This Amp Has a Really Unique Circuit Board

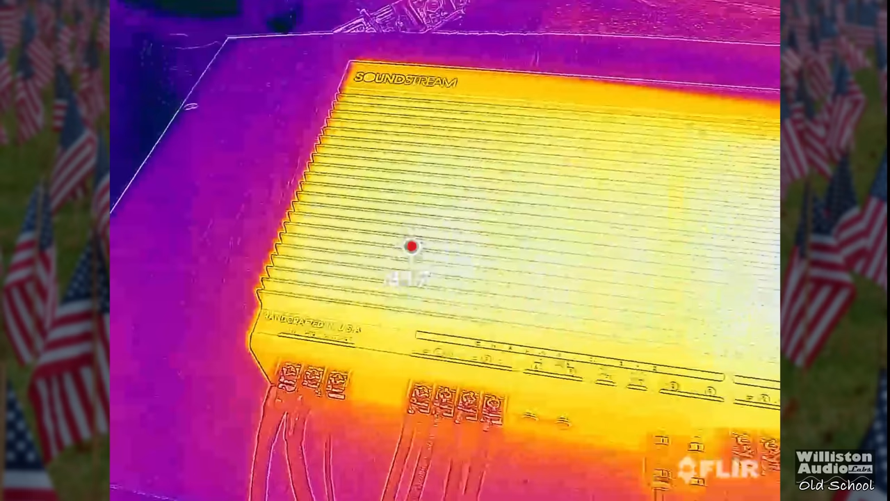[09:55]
Of course we also got the FLIR so we could check some of these thermal temperatures. You can see the outside here of the heat sink was not extremely hot.
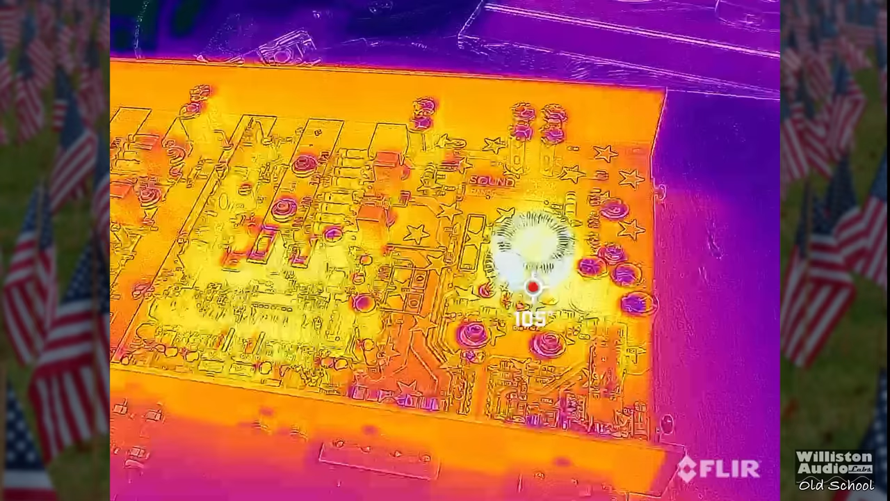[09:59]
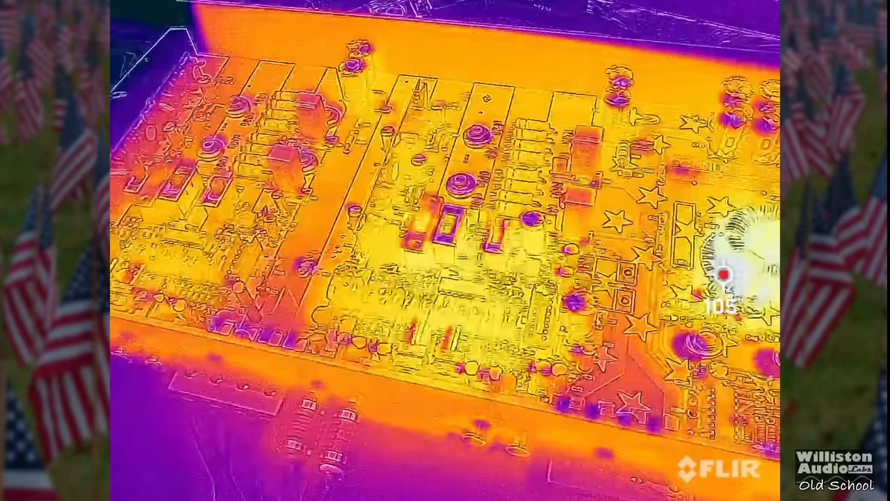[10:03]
And on the inside the transformer is really the hottest part.